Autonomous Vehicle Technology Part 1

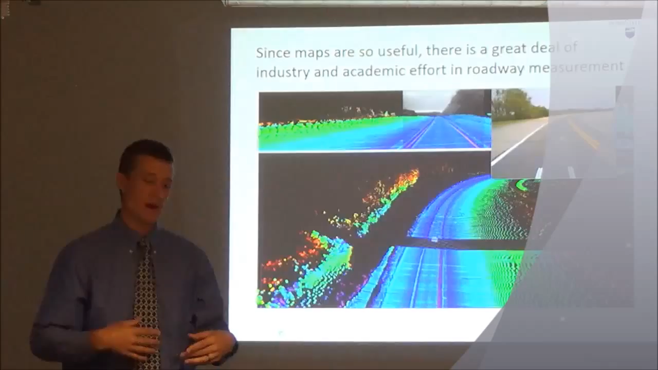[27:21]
And so one of the things that we've learned how to do in all of this is how to mount a laser system to the back of the vehicle, drive down the road, and generate measurements of geometry.
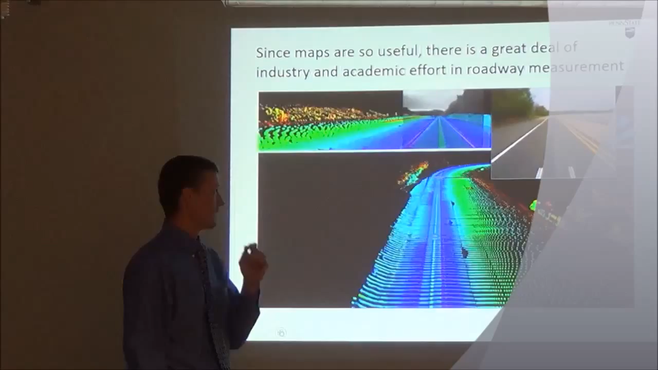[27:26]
We also collect a movie or a forward-looking camera picture of what the road should look like,
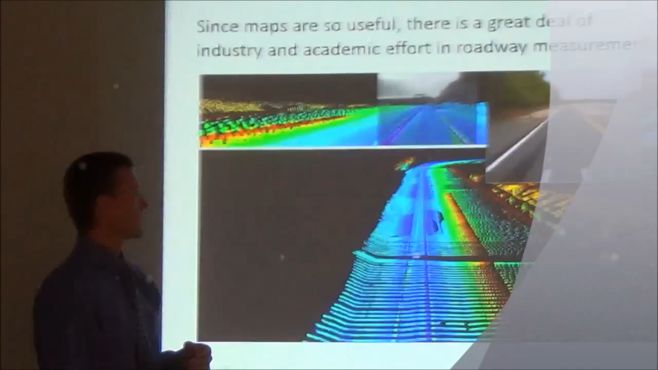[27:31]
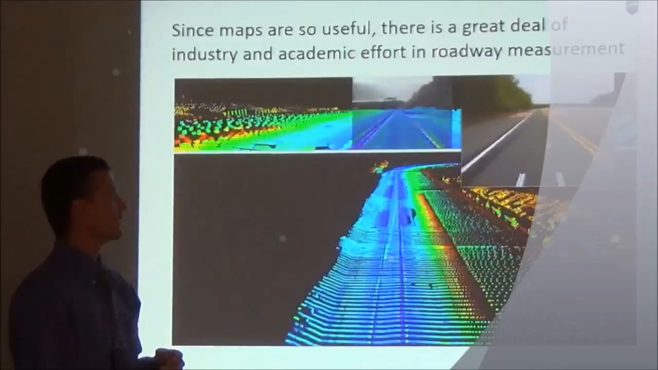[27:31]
and we can superimpose the two.
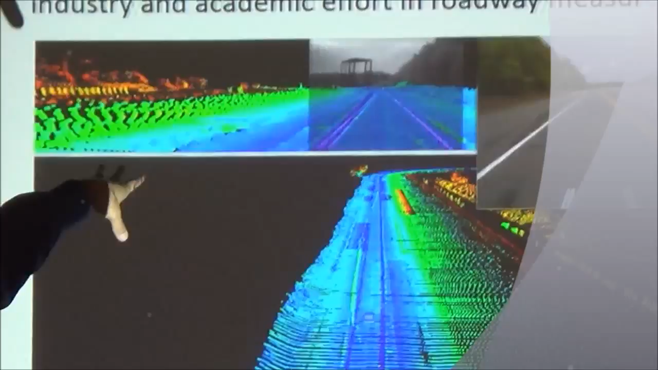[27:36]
So the superimposed plots are in the top. And the thing that I'm trying to point out to you is the agreement between
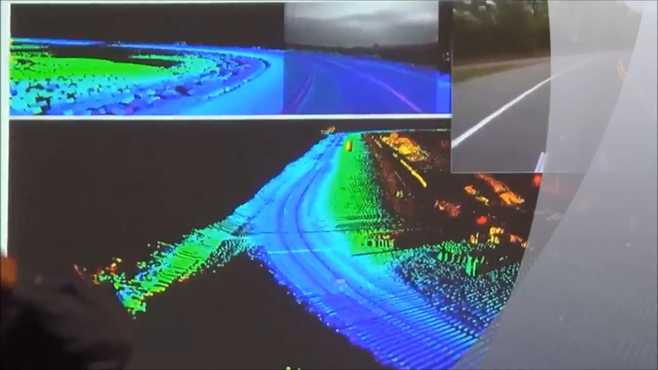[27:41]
this 3D representation of a geometry and your forward-looking camera, it's amazing.
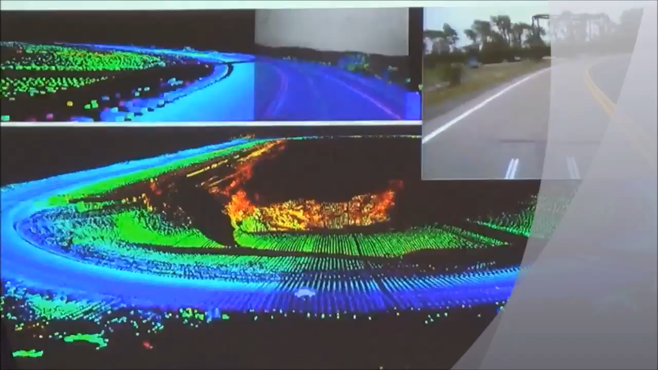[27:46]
Like, you can drive through like these virtual environments like a video game. Okay, you don't really need that forward camera anymore. Okay, and the beauty about that is that if you want to drive a vehicle remotely, and Jesse, in fact, has worked on like Mars rover algorithms, if you want to drive a vehicle remotely, you don't need to stream a video camera stream to the driver. You can just say, do you have a map? Yes.
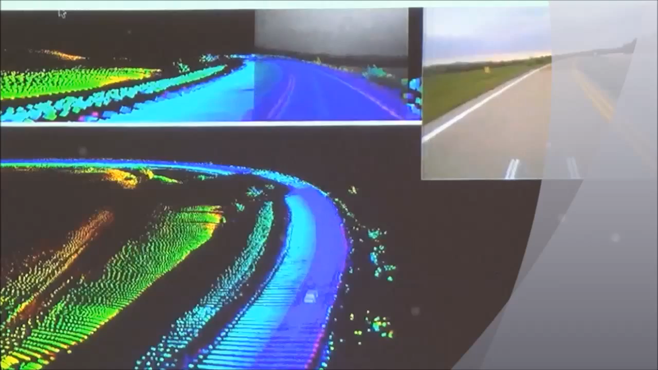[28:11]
Do you trust that map and there's not very many people around that area, like on the moon? Yes. Then maybe all I need to do is give you the position and orientation of the vehicle on the map, and I will let you augmented reality look at that and drive the vehicle from that perspective.
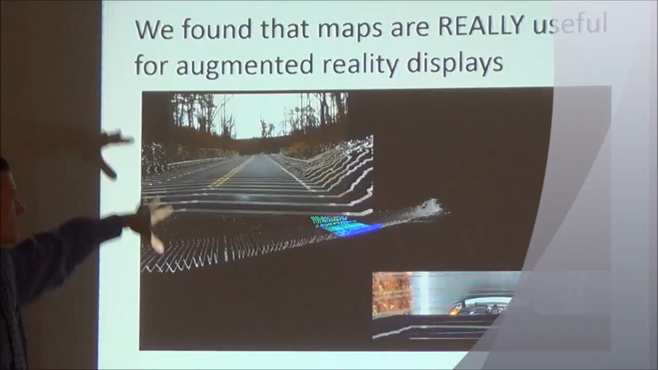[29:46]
In this case, we're driving through a forested area.